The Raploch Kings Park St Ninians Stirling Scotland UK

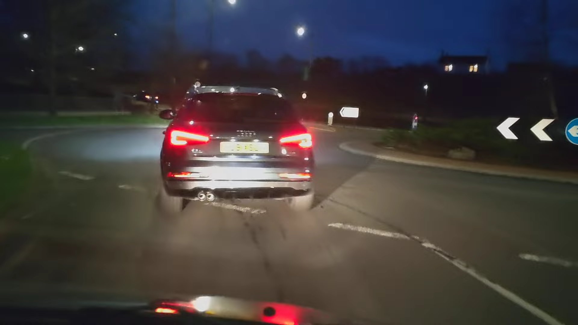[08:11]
Well that would be it there. Probably. But. I mean. Up here. If you. Consider going round this corner.
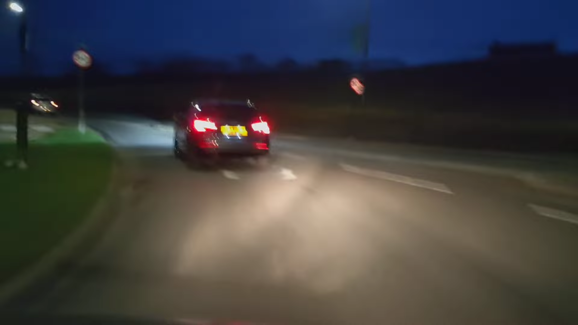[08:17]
Up here. Straight on. That would take you. Down Dumbarton Road. Which is. Would be where you would come out. So. They've went away with our car parks. And everything. For a bike lane. Is anybody on the bike lane? No. Is anybody on it? No. You know. I mean. It's. It's not going to change much. They put the price of cars on the price of this. It's. People are still going to use cars. You know. Um. So. Road ahead. Closed. Uh.
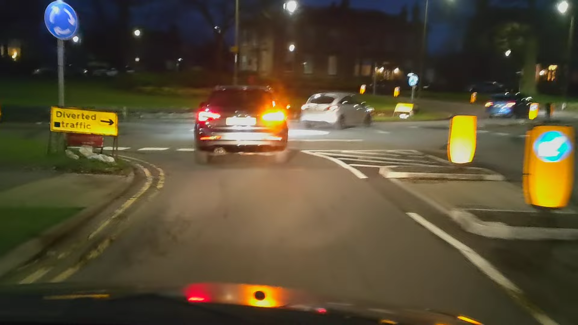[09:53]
I tend to turn right I think. Probably the more. Could turn left. We'll just turn left for a change. Normally I'd go up that way. Um. Um. So this. This will take you down. To. Does this take you down? Put near a police station? Probably. Uh. I can't remember. Yeah. And then I need to turn right. To get to St. Onions.
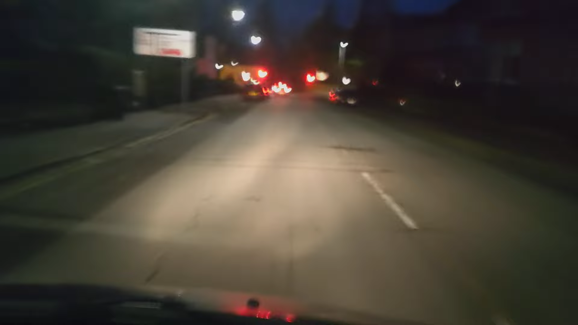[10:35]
Turning right. Fucking hell. 30. Fucking arseholes. Come on. The lights changed. Indicate. Indicating.
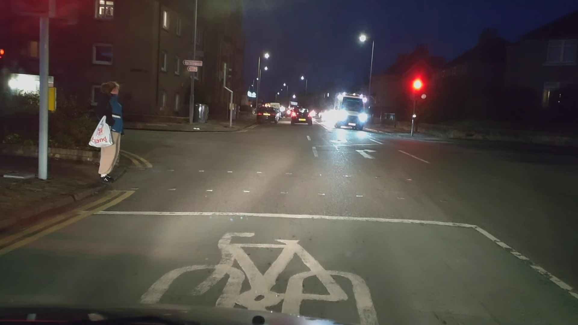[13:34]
Oh, that's just leading on the cross, yep, yep, that's it, go for it, run, run across the road. Oh, just take your time then, it'll be fine. We're off. Thank you so much. Bye.